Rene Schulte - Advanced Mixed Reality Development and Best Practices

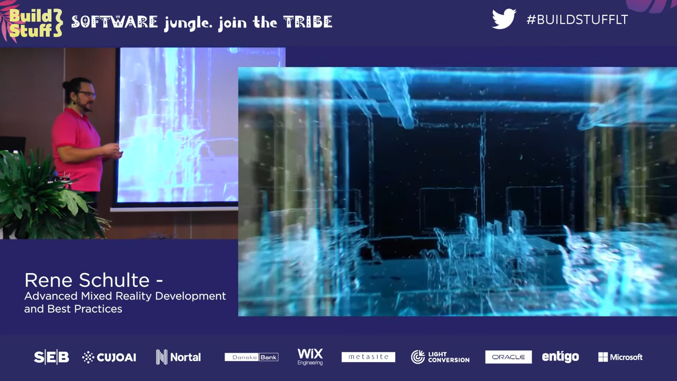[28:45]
or digital copy of this physical world around us right and we don't just have it from
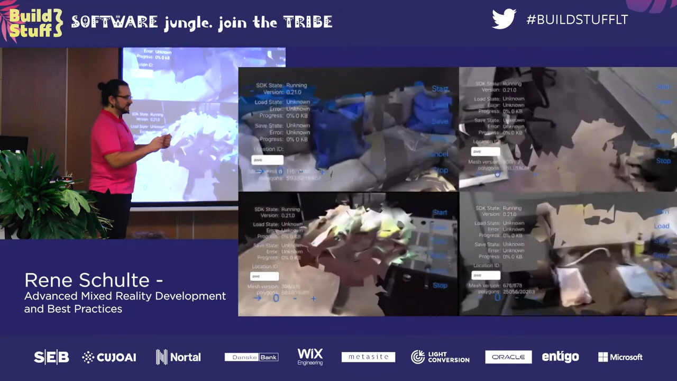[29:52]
piece they're creating and the power of the air cloud is like bringing these puzzle pieces together to having
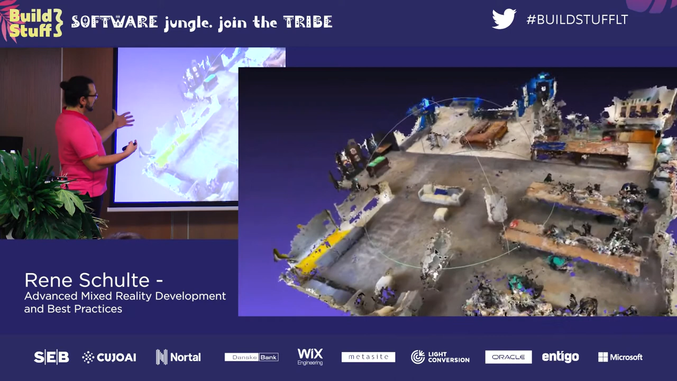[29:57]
this unified view right from all of these different devices and so you you have this kind of 3d
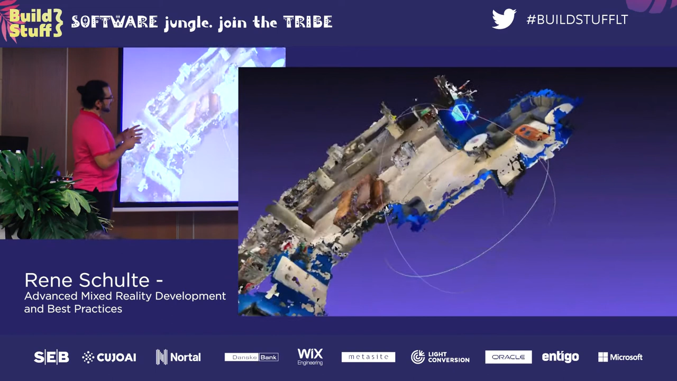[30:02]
scan but it's not just a 3d scan you actually then later know when you go back with a device
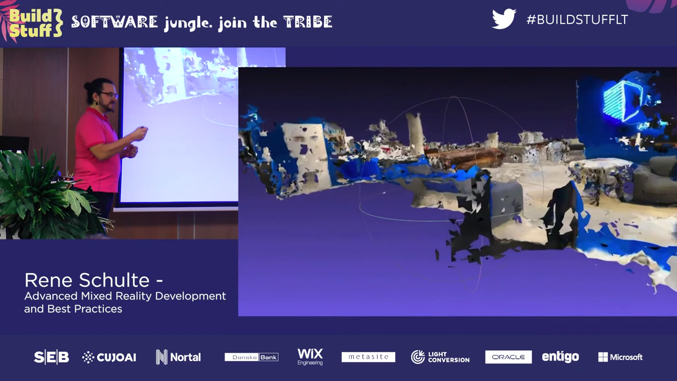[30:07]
where you are and so it can load content that you place there that you persisted there
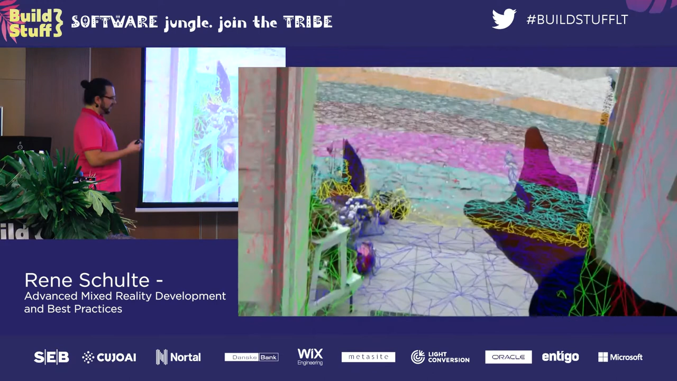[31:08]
of the cloud is like bringing all of these isolated reconstructions together to have this unified merged view
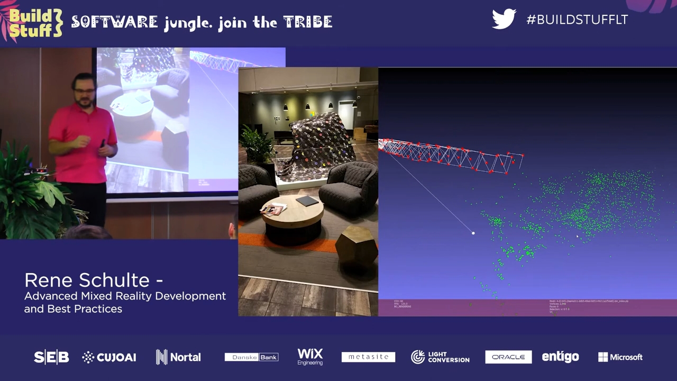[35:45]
and so what they do with these camera frames is to extract so-called feature points and these are the green dots here and the all that set of
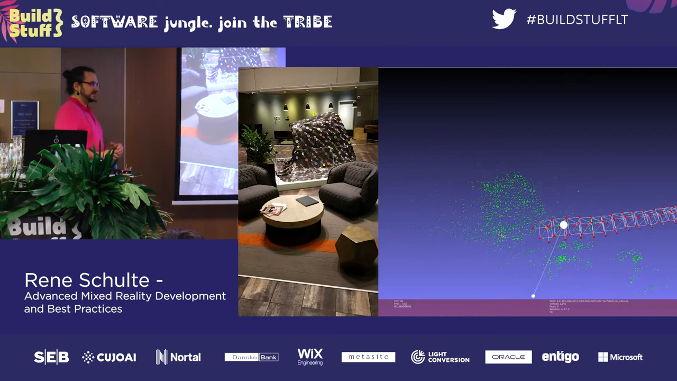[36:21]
a lot of advanced math involved here but the good thing is they don't store camera frames they don't store anything and you can there's actually no known way to reconstruct from a spatial mesh
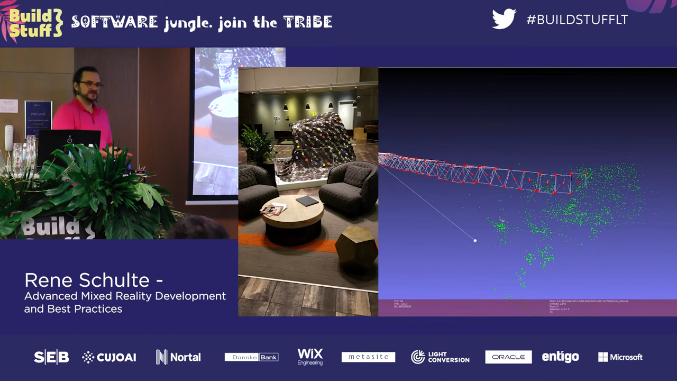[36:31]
into the 3d location into the 3d point cloud again so again you know i can